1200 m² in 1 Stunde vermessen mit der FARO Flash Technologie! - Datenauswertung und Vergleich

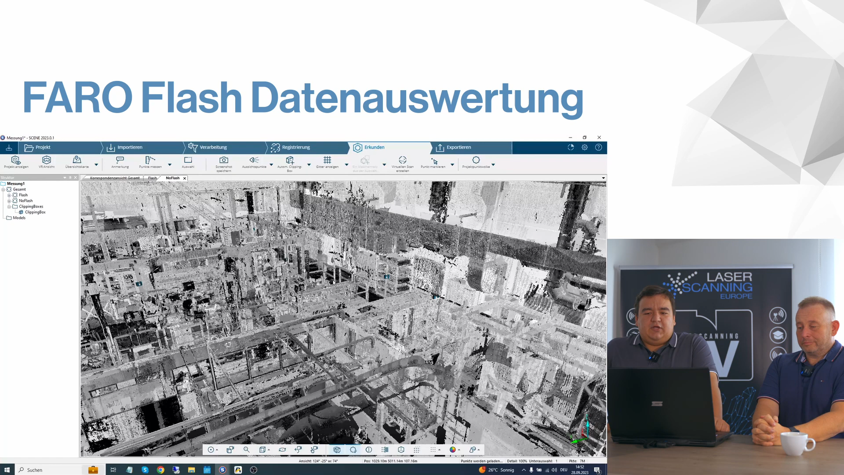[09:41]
das heißt also, ich habe über beide Hallen, ohne Flash, mit Flash, habe ich eine Cloud-to-Cloud drüber gerechnet. Ähnliches Ergebnis, das heißt also, ja, die Registrierungen sind beide gleich behandelbar, die liefern jetzt keine unterschiedlichen Ergebnisse, das heißt irgendwie, dass die Flash-Variante auf einmal drei Millimeter mehr abweicht als die normale, sondern die sind sehr, sehr ähnlich.
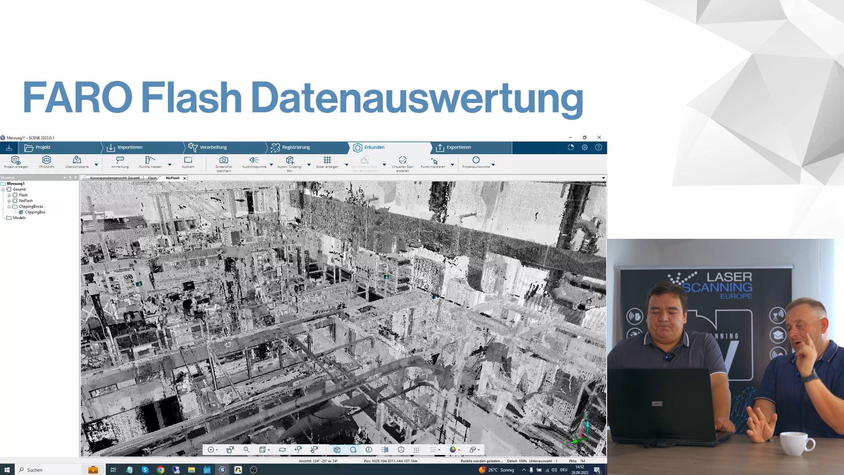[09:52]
Da können wir hier mal einspringen, du hast ja das hier, glaube ich, irgendwo, glaube ich, drin, den Datensatz, da haben wir mal die beiden Datensätze hier übereinander gelegt. Genau. Welche Farbe ist was? Genau, die rote Farbe ist der Flash-Modus. Man sieht es hier einfach mal zum Beispiel an der Säule, rot zu grün passt sehr, sehr gut. Das ist irgendwo unter einem Millimeter oder zwischen ein und zwei Millimetern, was das vielleicht voneinander abweichen könnte. Das ist ja die Messgenauigkeit von dem Scanner vom Prinzip. Genau, richtig.
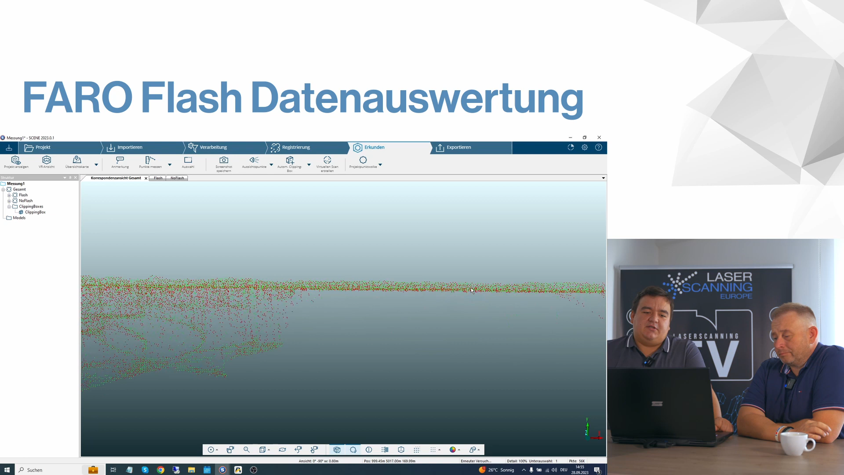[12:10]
Wenn ich also schnell messen möchte, kann es auch mal sein, dass viele Punkte auch mal abweichen, also Rauschen oder halt Kanten-Artefakte sich bilden. Damit muss ich dann leben, wenn ich schnell sein möchte. Naja, also ich vermute mal, einfach ein Gespül mit den Faktoren. Bei PharoScanner ist bei Faktor 4, das ist die Geschwindigkeit, wo eigentlich immer die ganzen Spezifikationen angegeben sind.
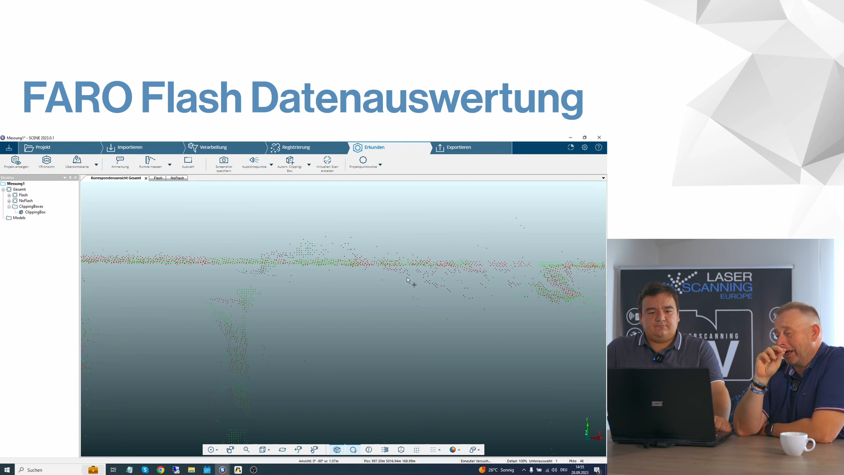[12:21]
Und wenn wir dann auf Faktor 3 wechseln, war früher mal so die Regel, dann geht das Rauschen mit Wurzel 1,2 hoch. Ne, also, warte mal, 1,2? Ne, Wurzel 2. Warte, ich glaube, wenn wir dann hochgehen, dann geht das Rauschen, glaube ich, so mit Wurzel 2 nach oben. So ein bisschen. Und wenn du natürlich dann vielleicht beim Flash wirklich quasi auf Faktor 4 mal schneller misst, von 4 auf 1, dann haben wir natürlich ein größeres Rauschen. Genau.
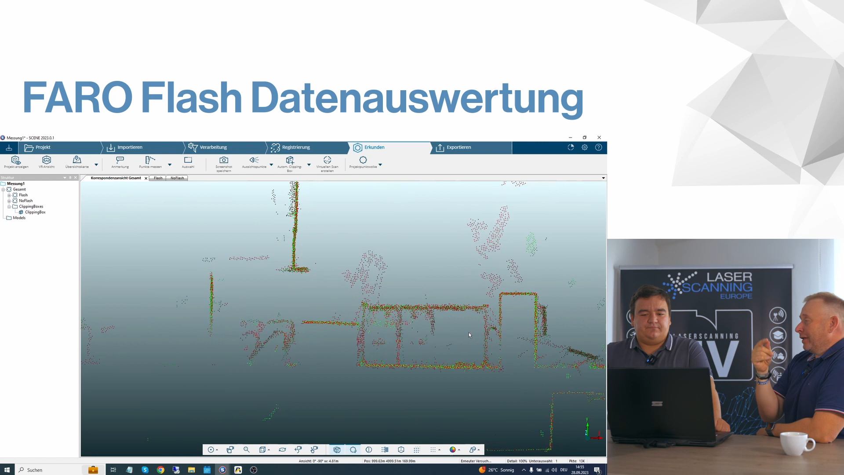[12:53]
Und dann kriegst du diese Artefakte nicht mehr raus, weil du dieses Ausmitteln während der Messung nicht hast. Genau. Also letztendlich ist es dann so ein bisschen so ein Kompromiss aus Geschwindigkeit und dann eben eventuell einer Punktwirke, die nicht ganz so gut aussieht. Wir haben das, wie gesagt, jetzt in einem größeren Bereich getestet. Normalerweise, wenn ich jetzt eine Wohnung schnell aufmessen möchte, habe ich kleinere Bereiche, vielleicht nicht ganz so viele Streupunkte. Und wenn da was streut, interessiert es mich wahrscheinlich nachher trotzdem nicht.
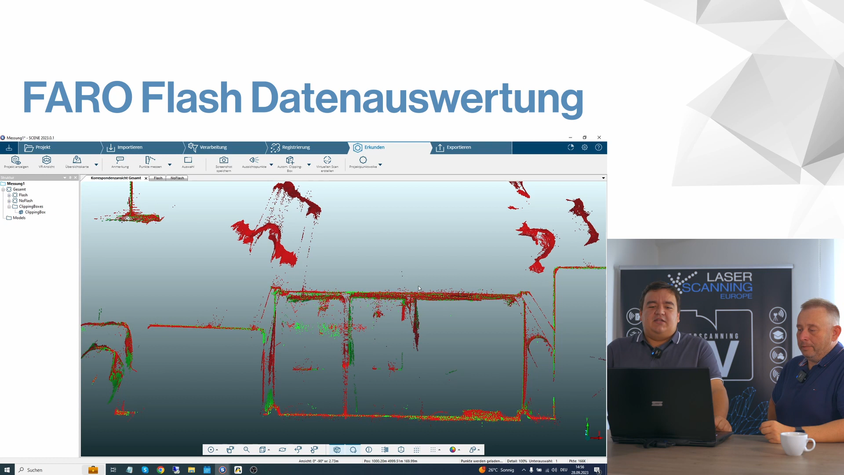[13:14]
Wenn ich dann eine 2D-Zeichnung oder 3D-Modellierung draus mache, kann ich das quasi ignorieren.
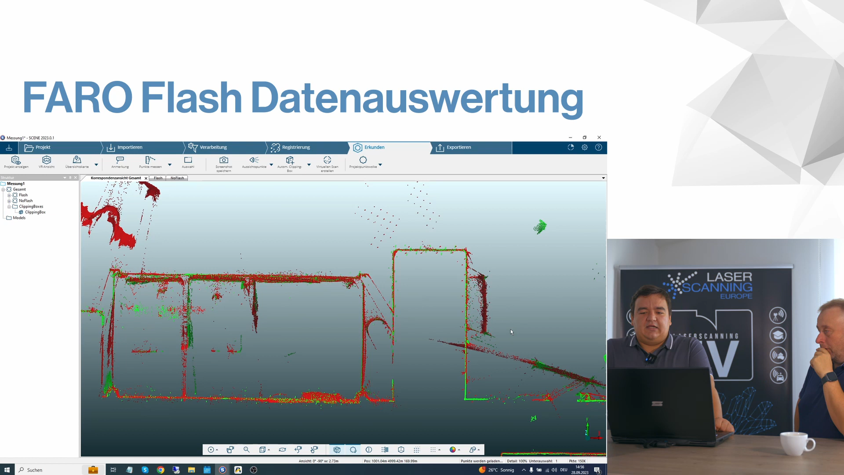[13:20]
Für die Visualisierung kann es so ein bisschen störend wirken, sage ich mal. Aber wie gesagt, das ist halt ein Kompromiss aus Geschwindigkeit und Qualität der Punktwirke. Was wir hier sagen können ist, geometrisch passt das sehr gut aufeinander. Genau. Wir haben hier deutlich mehr Rauschen oder nicht Rauschen,
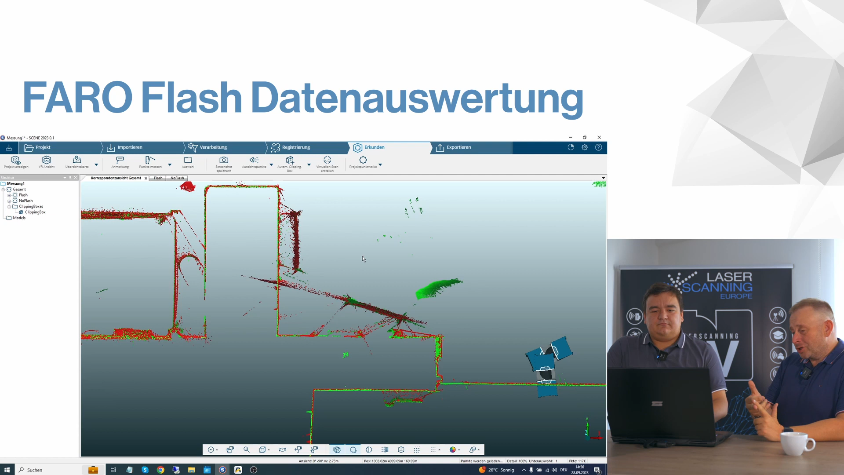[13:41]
vielleicht nicht, aber Artefakte, weil es wahrscheinlich aus den Büros nicht rausgeht.